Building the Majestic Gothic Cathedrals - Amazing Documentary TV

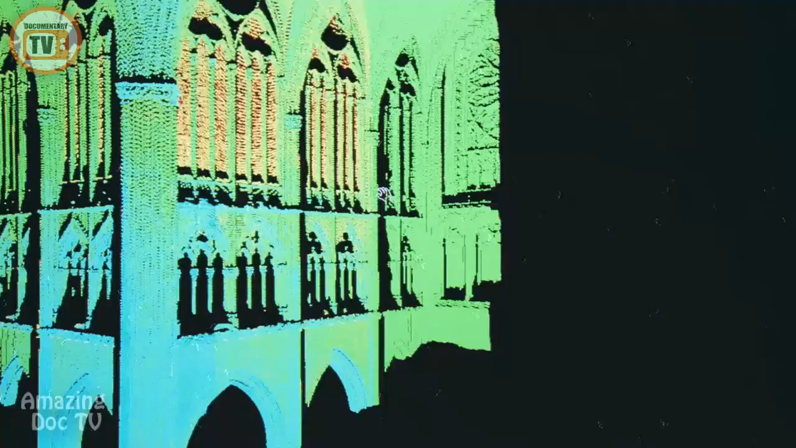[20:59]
It's a highly accurate 3D model, a virtual cathedral.
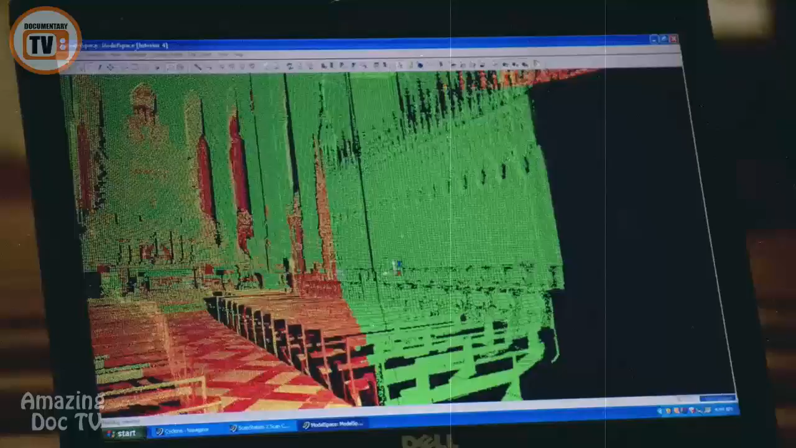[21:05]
But can it reveal the lurking structural problems that threaten Amiens?
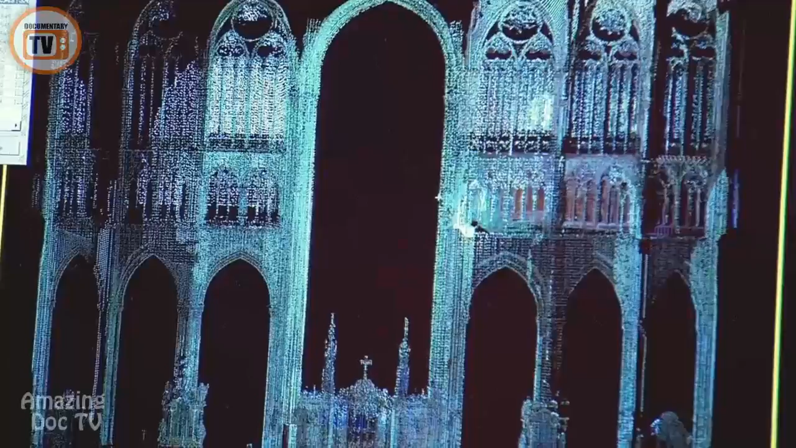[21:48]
They measure the distance between the columns at three levels.
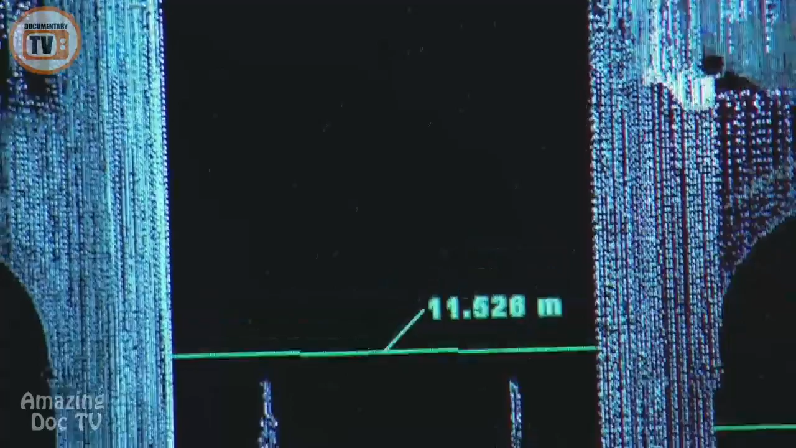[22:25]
So we'll select a point here and a point just across the way here.
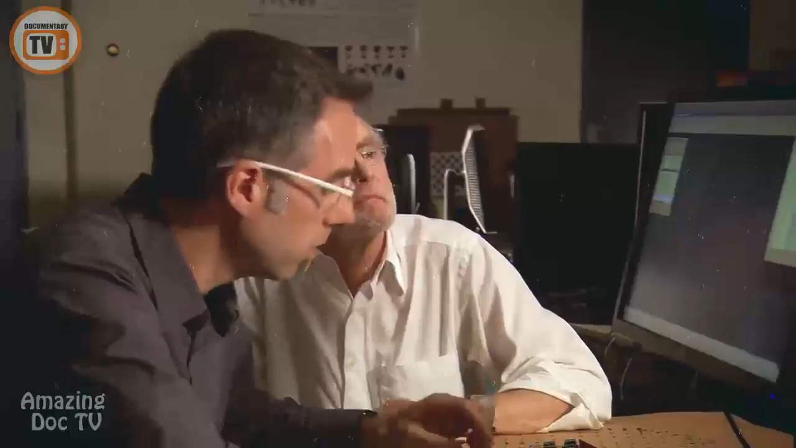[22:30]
Distance is 11.7.
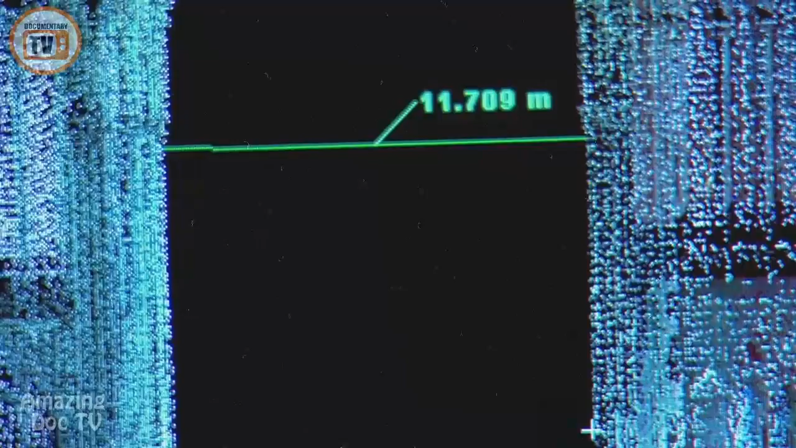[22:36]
So we're dealing with fully 20 centimeters difference.
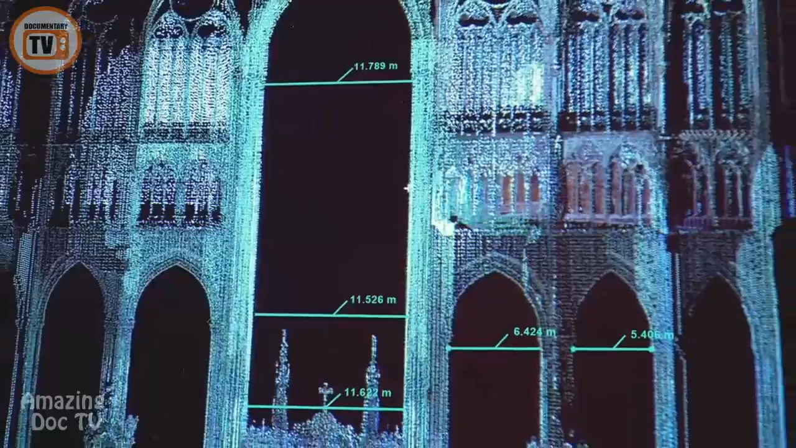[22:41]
The laser model reveals the columns are moving in two different directions, in at the bottom and out at the top.
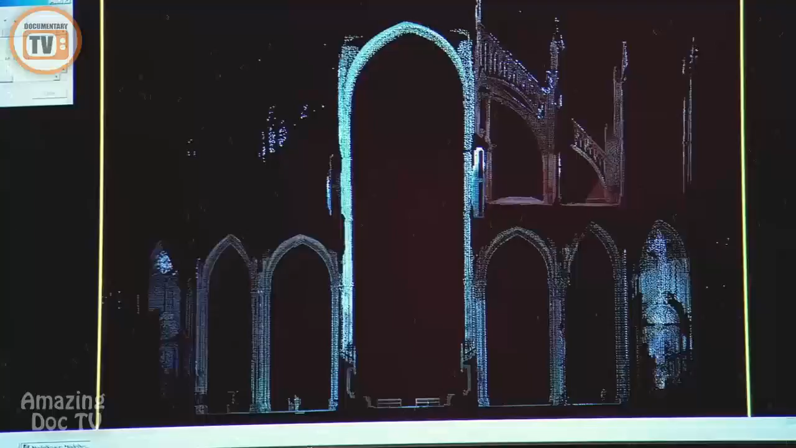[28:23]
The exterior flying buttress is not in the right place.
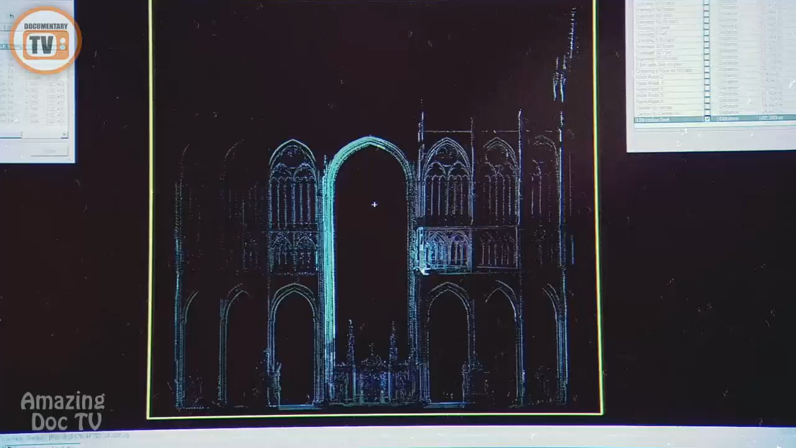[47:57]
There we are. Now we're using a perspective view as opposed to an orthogonal one.
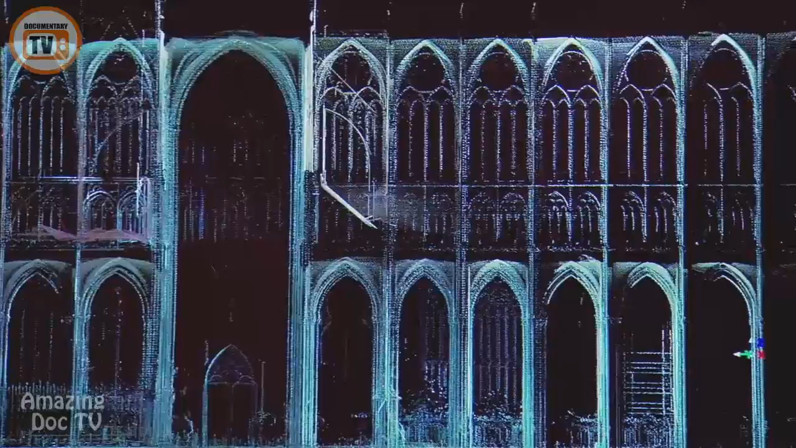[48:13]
We'll get the distance down to the pavement below.